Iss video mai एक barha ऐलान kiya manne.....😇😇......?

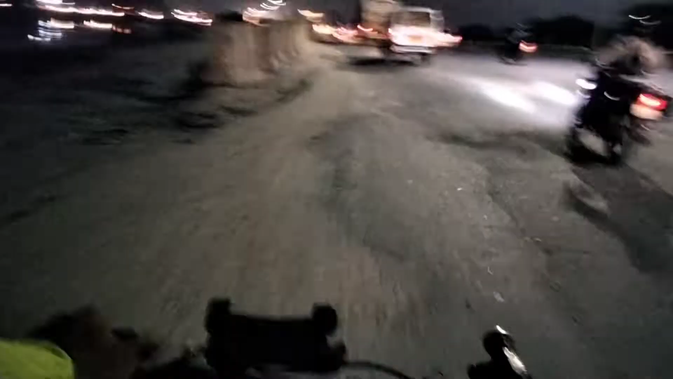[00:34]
अभी हम हैं इविनिंग के टाइम पर पीछे को ना रहा है इविनिंग के टाइम पर हैं अभी हम अभी यह एनेज 44 है कि शाम के करीवन साथ बज़रे हैं साथ
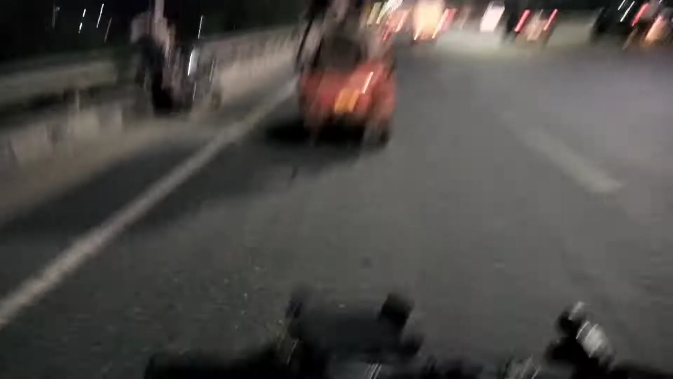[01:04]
तो एक होरा नोर दिखाओ मैं आपको यह है कुछ लाइट
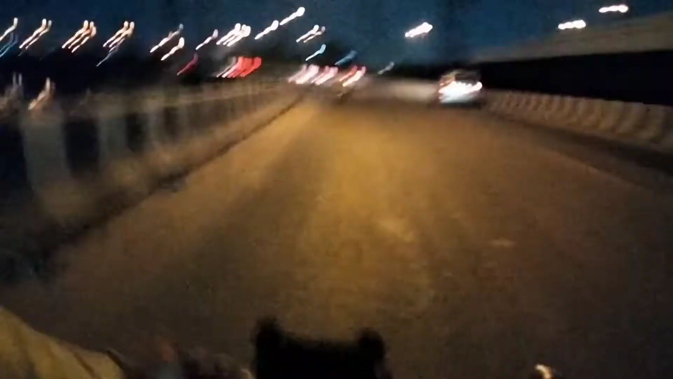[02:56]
वाली कि आगे वाली पूरी दिखाना चाओं मैं आपको यह
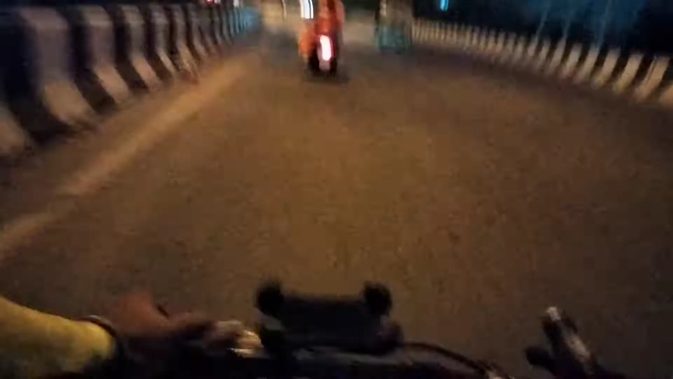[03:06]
जा रहा हूं शाम की राइड पर पूल
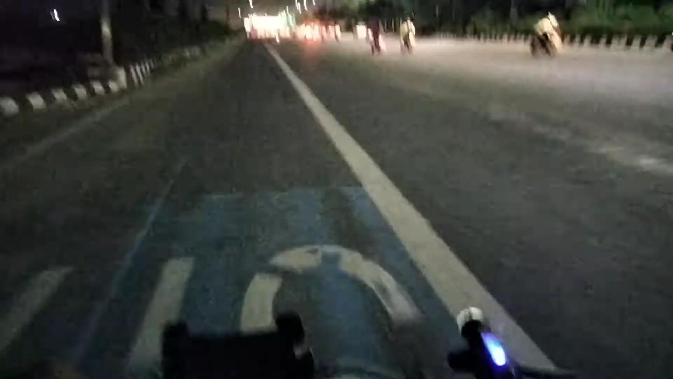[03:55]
यहां पर ना पुराडी में निरनकारी का कुछ हो रहा है अब यहां दो चार दिन पहले ही देखा था जब मैं यहां पुराडी की तरफ गया था अबने टूशन गया था ना तो तब
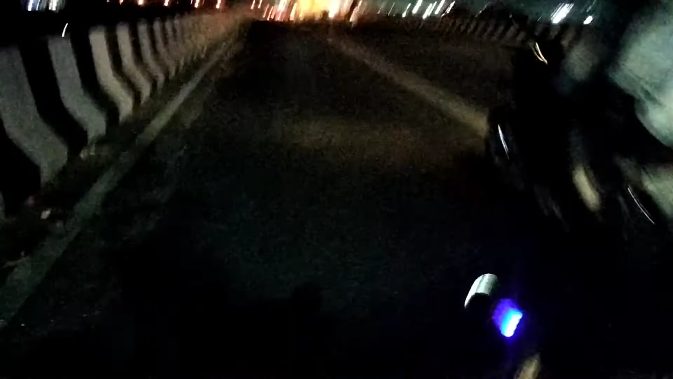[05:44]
हो आगे शायद है फिर अंदेर अंदेर हो गया काई अधर क्या हुआ है उपर से नीचे आ रहा तो मैं छोड़ दिये एकड़ बैटल तो बड़ी स्मूज चल रही थी साइकल बिना बरेक कुछ भी नहीं मारा
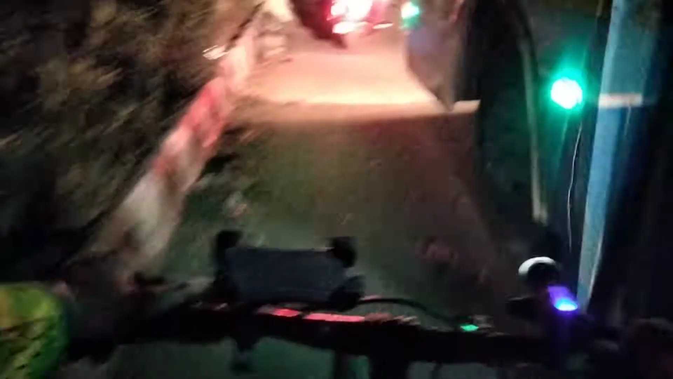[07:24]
फुश सोगे जा रहा था और रुप के आ गई
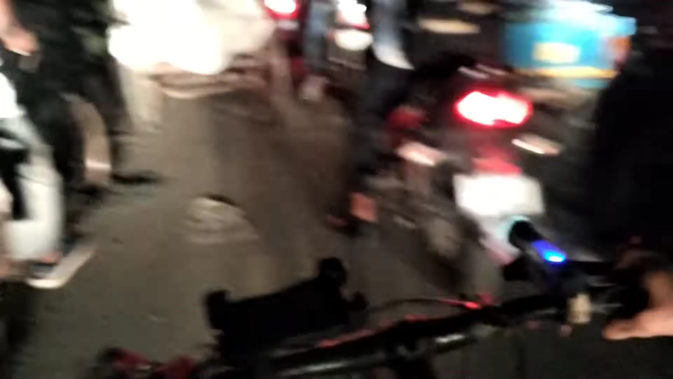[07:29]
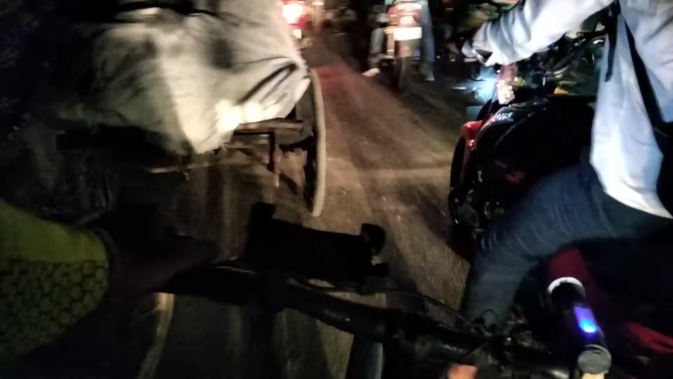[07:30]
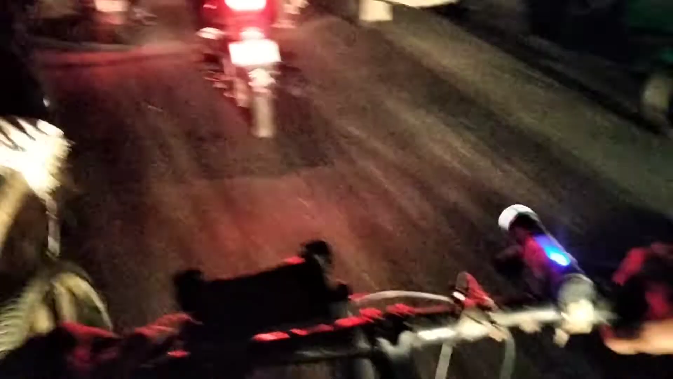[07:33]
काहां कहां से निकालने पड़ रही हैं
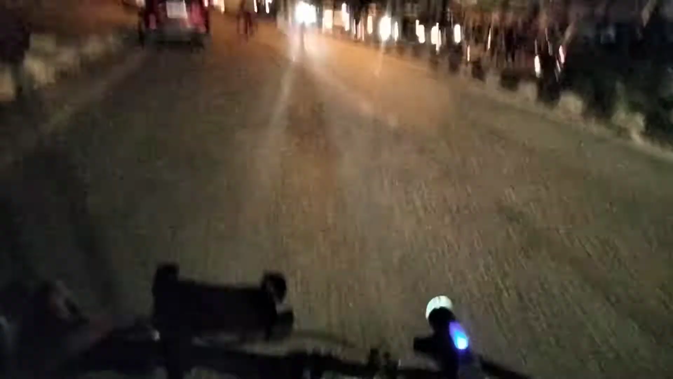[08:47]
दो पीछे से साफ जादे आएंगे पीछे से तोड�
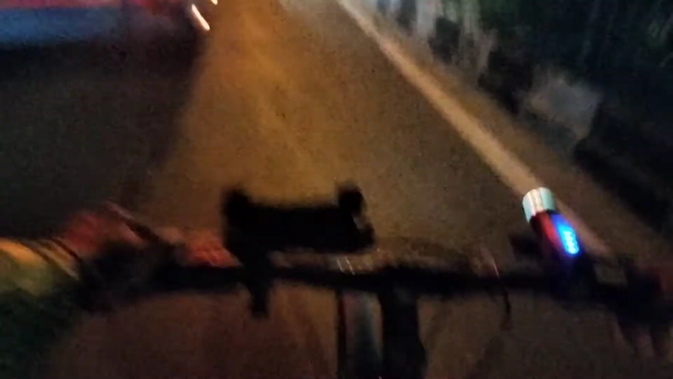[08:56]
यह दो पर लेंड पर चल रहा हूं है यह साफ जादे ने बीच में लगा ली बिल्कुल साफ
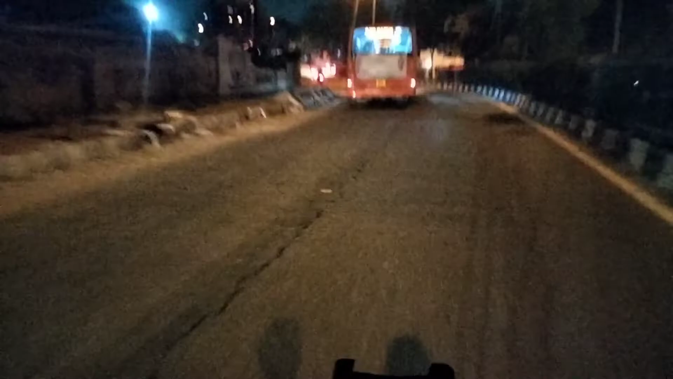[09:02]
जादे मांने दोड़ी हैं वैसे जाम करके चलते हैं जैनके पापा का रोडों पापा ने बनाया हो और मम्मी
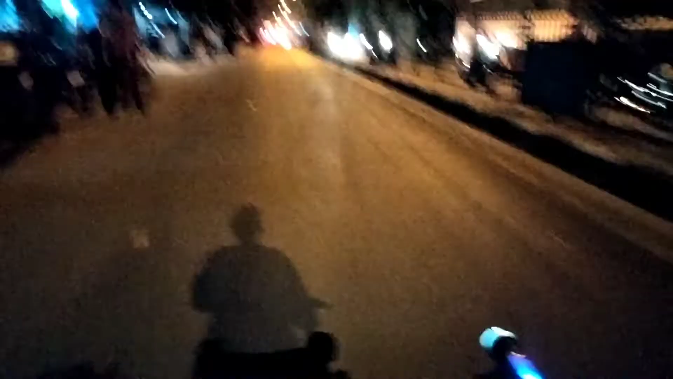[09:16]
दहेज में लेकर आई हो
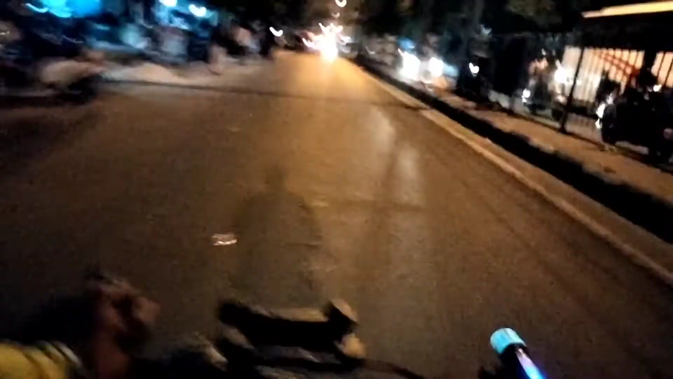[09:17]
रोड़ा आई हैं
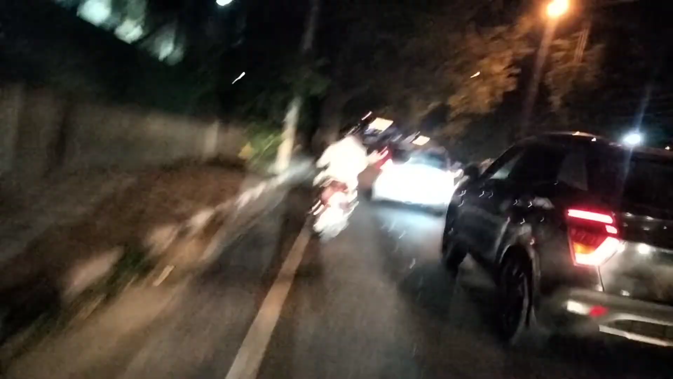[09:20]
आज मैंने आप से दो पर अच्छे से बात करी वह यहां पिर जाम आ गया चलो खुली है खुली गया लग
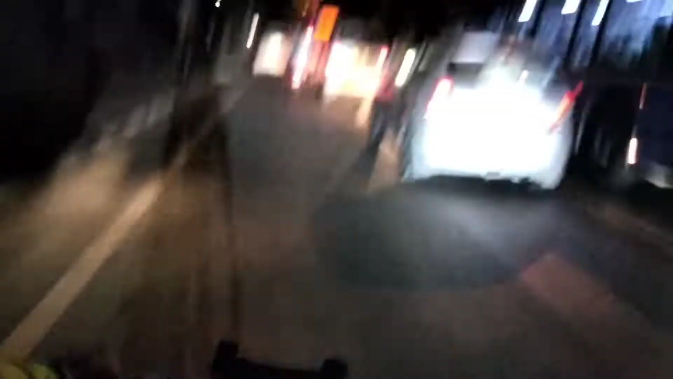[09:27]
रहा था जाम है और खुली गया है अब गाइस वाई जी टीवी नगरवले रोड पे आगे इस तरफ जाते हम लेफ्ट हैं साइड में जाते हैं विधान सब हैं हमारे cmg के घर पे और
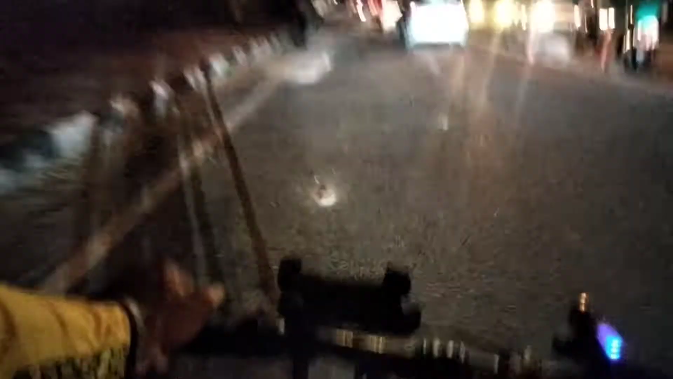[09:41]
राइट ह साइड में जाते हैं जात्पुर मंदी आसो गाइस कहीं पर भी आजो हर जगी जाम मिलेगा कुछ